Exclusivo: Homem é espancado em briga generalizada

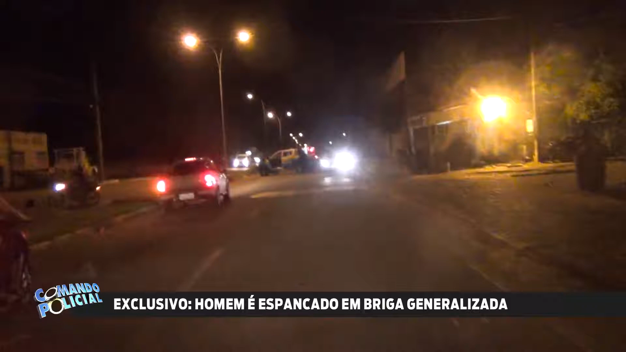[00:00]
Vamos acompanhar aqui, segundo informações, estava tendo uma briga generalizada aqui e a gente nesse momento acompanha aqui,